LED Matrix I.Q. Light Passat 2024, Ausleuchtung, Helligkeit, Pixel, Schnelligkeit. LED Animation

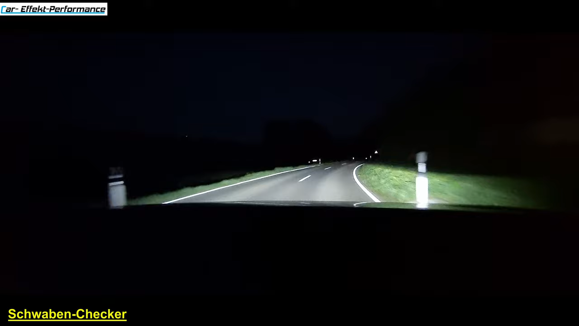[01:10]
Und los. So, jetzt müsste das Licht auch mitgehen. Jawohl, es lenkt mit in die Kurve ein. Sauber. Leuchtet schön aus. Schauen wir mal, wie weit es geht. Jetzt kommt ein Auto. Und zack, blendet aus. Ja, da sieht man jetzt den Punkt, wie es ausblendet. Geht schön mit, das Matrix. Das ist schon cool.